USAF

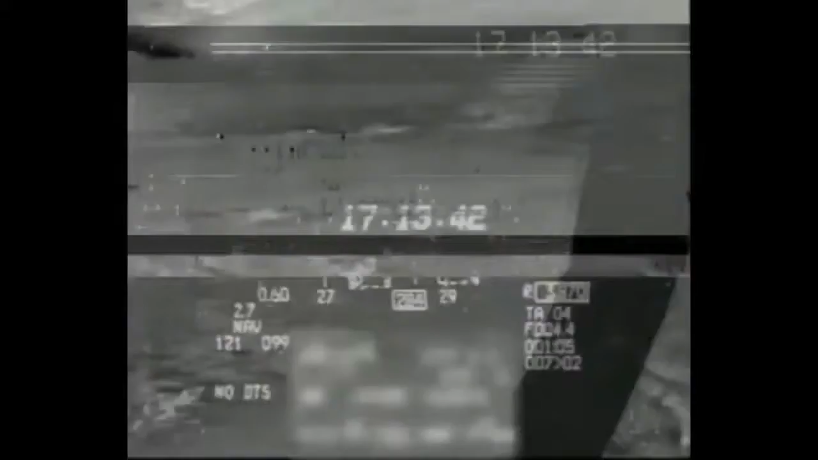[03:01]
Είναι το target box του ατρακτηδίου ναυτιλίας, το φλιρ του οποίου έχει εντοπίσει τη θερμότητα που εκπέμπει ο κινητήρας του προπορευόμενου αεροπλάνου.
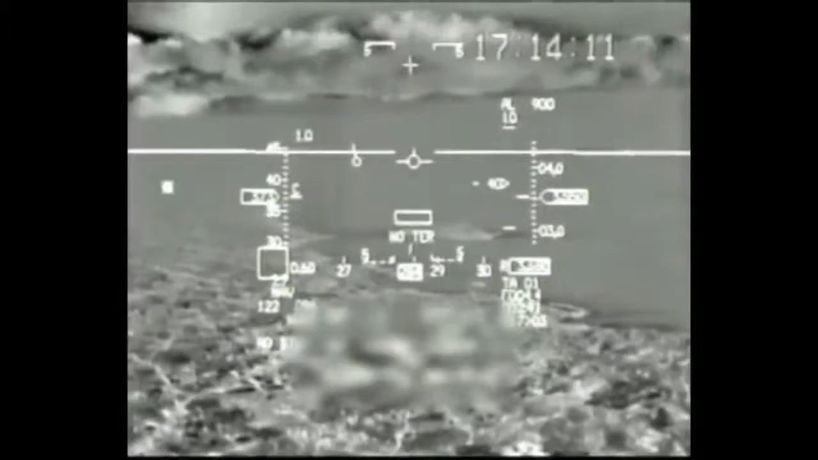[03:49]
Και ετοιμαζόμαστε για το land check.
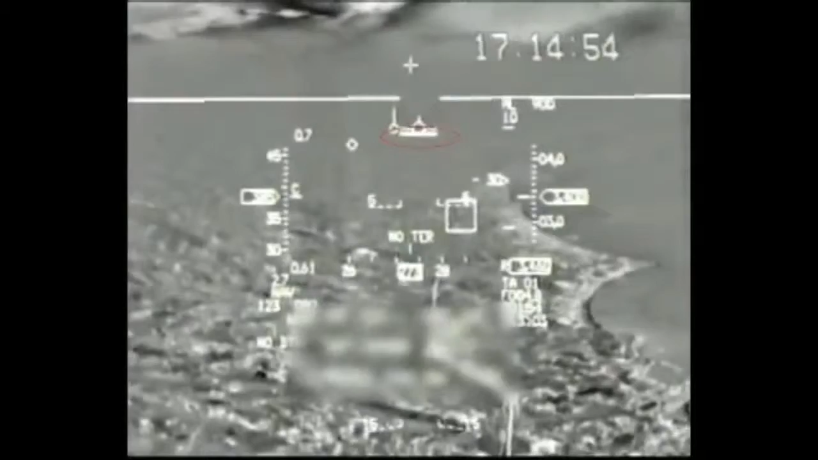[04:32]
Η παύλα που εμφανίζεται εδώ σημαίνει ότι ο κυβερνήτης έχει ενεργοποιήσει τη λειτουργία TFR του Lantern.
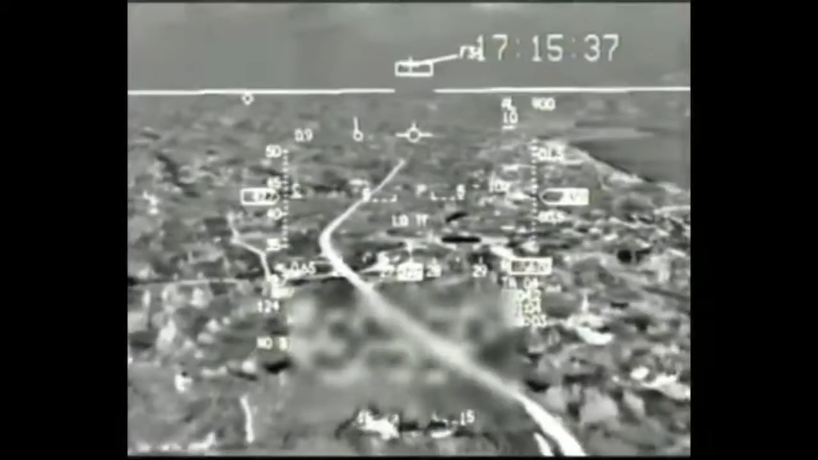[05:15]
Εάν ο υπτάμενος πιέσει το χειριστήριο προς τα εμπρός για περαιτέρω κάθοδο, τότε αρχικά ακούγεται η ηχητική προειδοποίηση altitude-altitude.
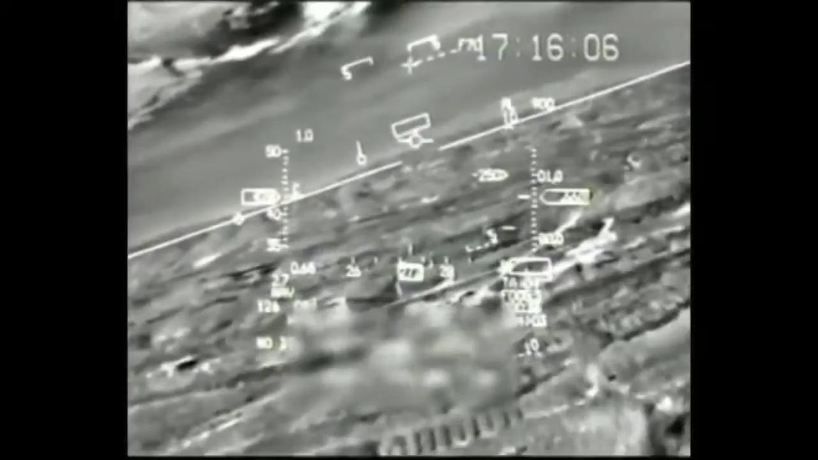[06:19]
Με την ένδειξη να μην έχει φτάσει ακόμα στα 500 πόδια, μόλις ο κυβερνήτης αποπειραθεί να κατέβει χαμηλότερα, το λαντίρν θα δώσει απότομη στάση ανόδου στο αεροπλάνο. Αμέσως μετά, ο κυβερνήτης εκτελεί άνοδο με γωνία 20 μοιρών και κλειστή στροφή δεξιά.
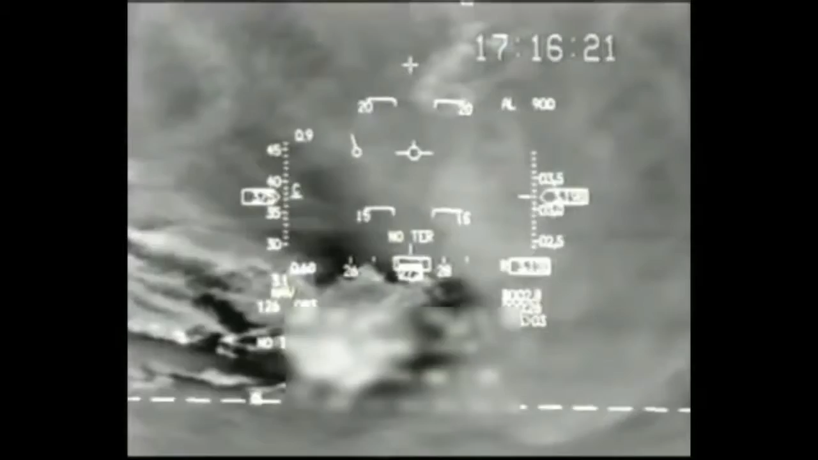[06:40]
Είναι ένα half roll με κλίση 120 μοιρών, ελιγμός απότομος. Αυτή είναι η άνοδος και αυτό είναι το half roll.
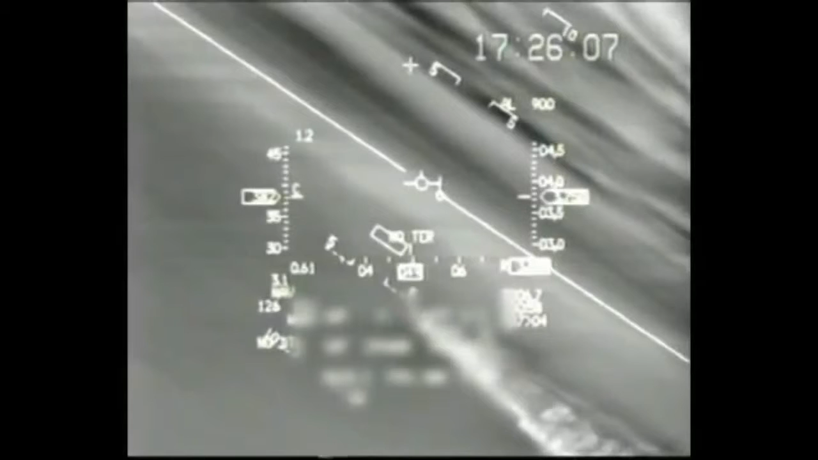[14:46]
Συνεχίζουμε προς Ελαφόννησο, κατερχόμενοι για τα 500 ποδιά. Μπράβο, ελίφθη, ελέγχο συχνότητας, καλές 30. Μπράβο. Τα αεροπλάνα τώρα πετούν πάνω από θάλασσα, μέσα σε απόλυτο σκοτάδι.
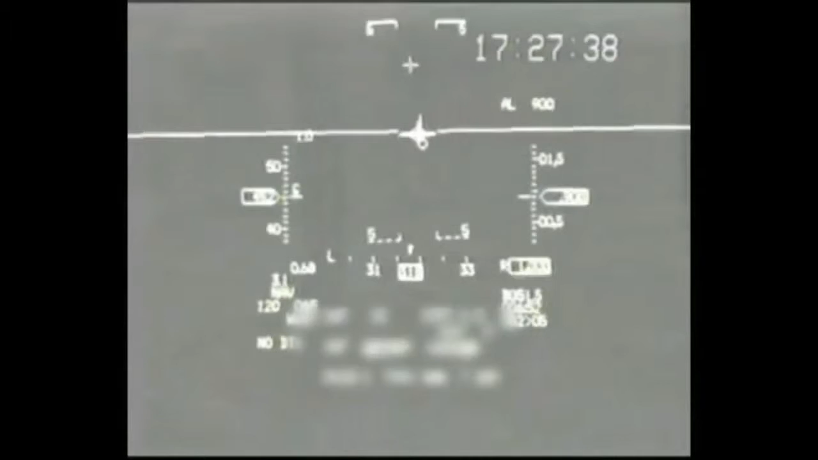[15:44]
Στην αρχή θα μας κατεβάσει 1000 πόδια, σε λίγο θα πάμε 500. Δύο ραλ των διαφαρών. Ένα. Σε λίγο θα τον ακούσετε να λέει ότι μόνο δεξιά και αριστερά μπορεί να στρέψει το αεροπλάνο. Στο κατακόρυφο επίπεδο, τον έλεγχο έχει το σύστημα. Κοιτάξτε πώς φαίνεται η θάλασσα.
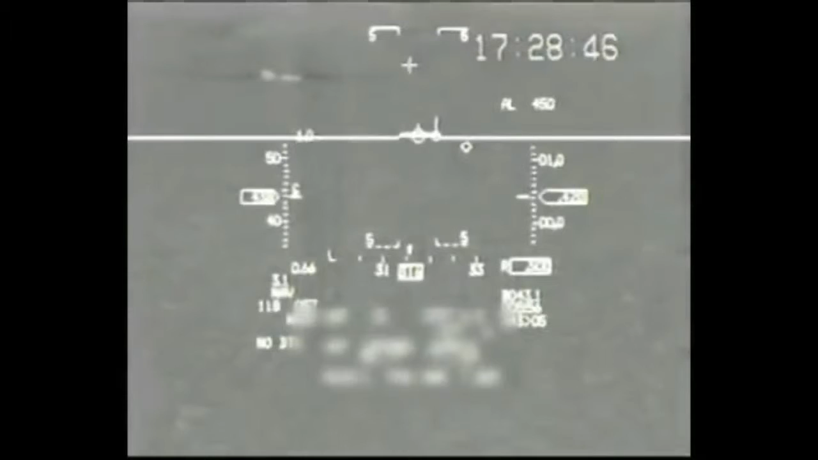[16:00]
Οπότε τώρα πάει ότο, έτσι, μόνο του. Ναι. Εγώ προς το πάω δεξιά-αριστερά. Ελαφρώ. Εδώ είναι στα 11 μίλια. Okay. Πάω λίγο πιο δεξιά. 10 μίλια, gray skills off, on. Και κάνουμε το focus εδώ. Okay.
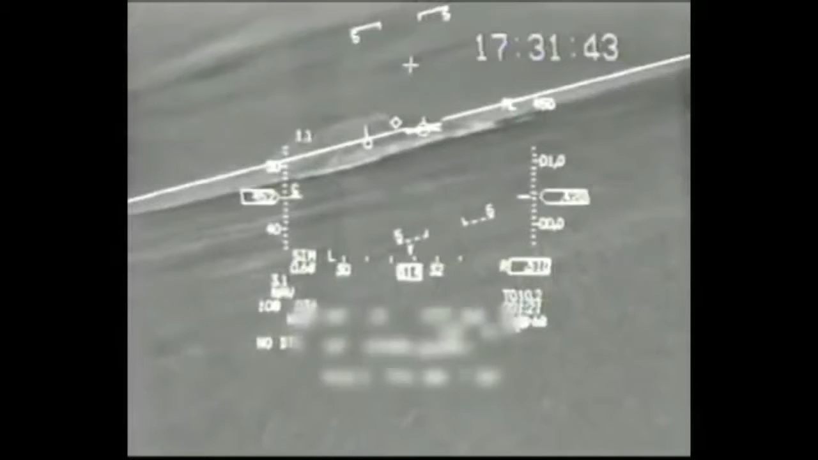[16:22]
Το φλουτάρουμε, το ξαναφτιάχνουμε για να καθαρίσει. Το κάνουμε narrow field of view, το κάνουμε το ίδιο πράγμα, μέχρι να φλουτάρει.
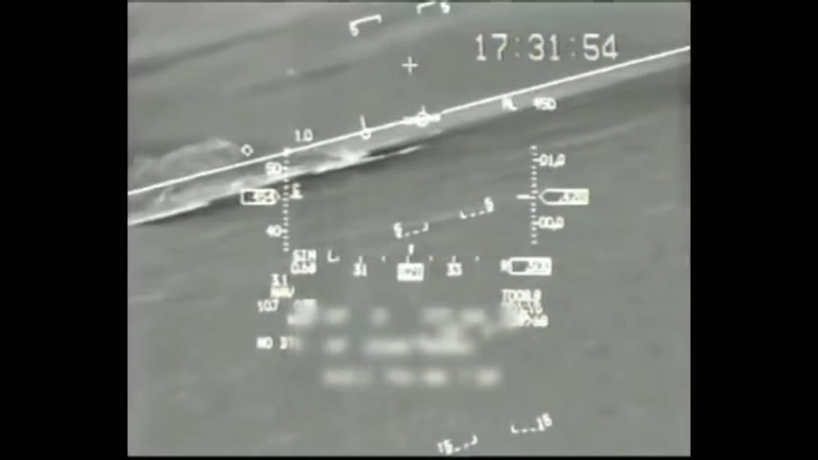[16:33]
Ακολουθεί η διαδικασία target pod focus, καθοδόν προς τα κύθυρα. Και μετά το ξαναδούμε πάλι. Okay. Τίμος soft, κάσο zero, wide field of view.
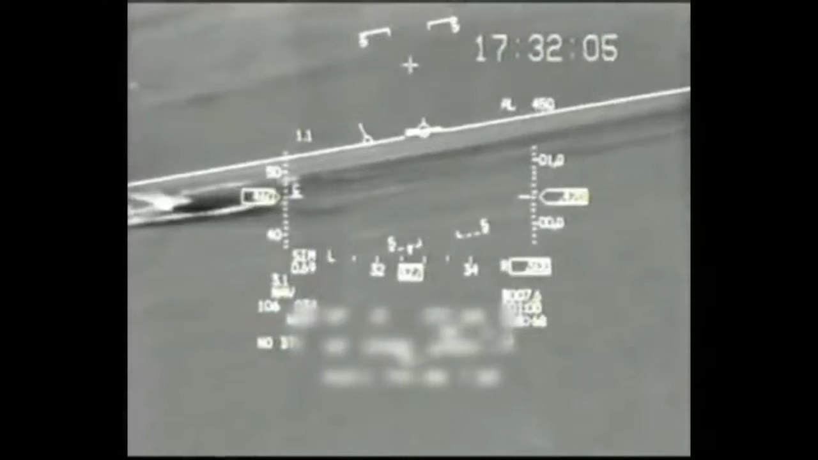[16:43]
Πάμε HSD, το steering point, το IP. Αν τώρα είχε εμπόδιο δεξιά και ήθελε να στρίψεις, δεν θα σ' άφηνε. Θα έβγαινε ευθεία, αλλά με το που πέρναγε το εμπόδιο θα στρίβε μόνο του. Ναι. Παίρνει στη μνήμη την, τι έχει ζητήσει και το κάνει.
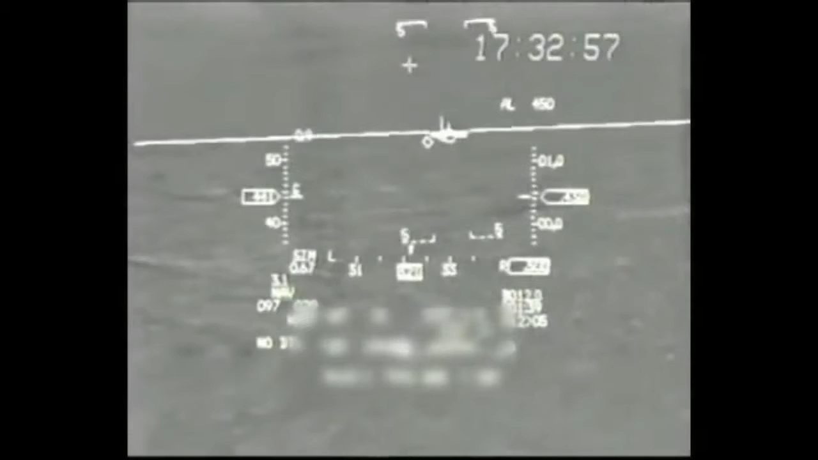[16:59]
Πρόκειται για ρύθμιση της ευκρίνειας της υπέρυθρης εικόνας που προέρχεται από το ατρακτήδιο στοχοποίησης του Lantern και μπορείτε να δείτε αναλυτικά στο τεύχος νούμερο 5 του Remove Before Flight Military.
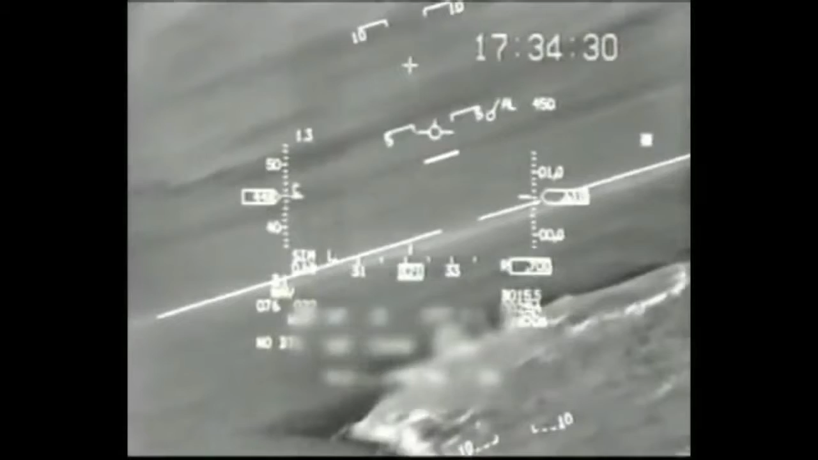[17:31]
Εδώ θα παρακολουθήσουμε εγκλωβισμό στόχου στο έδαφος για εικονική βολή πυράβλων Maverick.
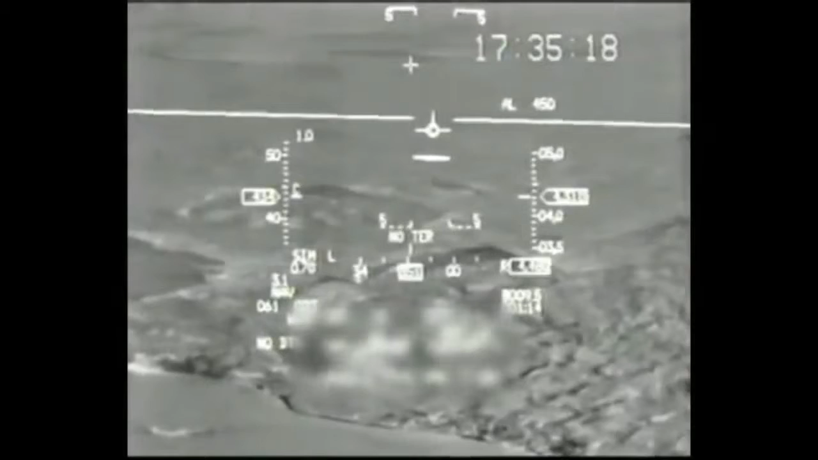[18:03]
Είμαι προστατευμένος γιατί έχω το Maverick. Βάζω μια πολύ μικρή βυθισούλα. Ναι, ναι. Αυτή θα την κρατήσει το αεροπλάνο. Πάω στο ground. Το παράλαβα. Τα μέση που είναι. Πάντως είναι ψηλότερα από ό,τι είμαι. Αλλά Maverick δεν είναι αυτός. Το παράλαβα. 4500 είσαι. Σωστόν. Νάτες. Νάικερες. Βλέπεις. Ναι, ναι. Point track. Πιάσαμε το stop. Με το TFR ενεργοποιημένο,